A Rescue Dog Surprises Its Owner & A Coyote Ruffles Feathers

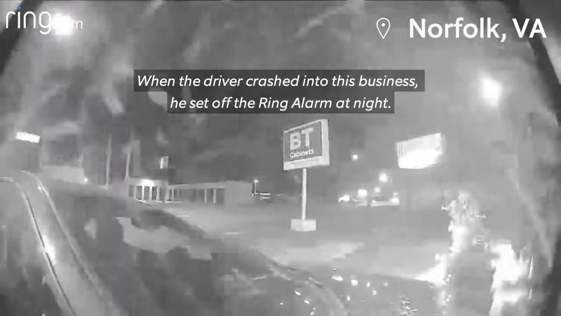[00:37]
When the driver crashed into this business, he set off the ring alarm at night. Ring called the business owner on his cell phone.